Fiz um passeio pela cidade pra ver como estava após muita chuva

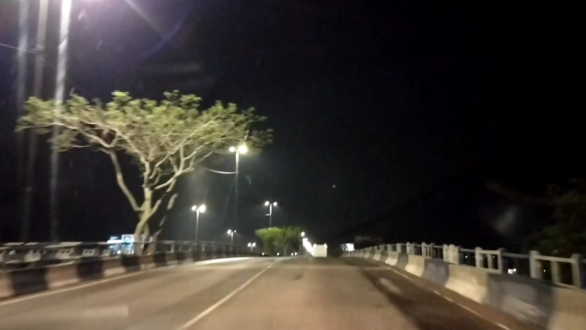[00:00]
Salve galera, mais um vídeo pra vocês. Hoje vamos ver como é que tá os alagamentos na cidade. Ali do outro lado, ali sempre alagou.